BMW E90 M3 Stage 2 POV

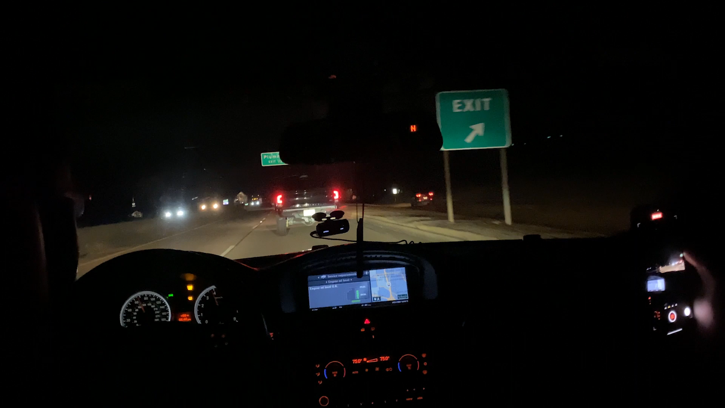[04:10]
Are you going to stay there or are you going to go? I'm not going to go, but I don't want to get my speed out of here. Fucking assholes. That shit makes me so mad. It's like they close the gap right as you're in the pass and they're riding right there. You're in the damn passway, get your ass back over if you don't want to drive. Fuck, that was all that sincere.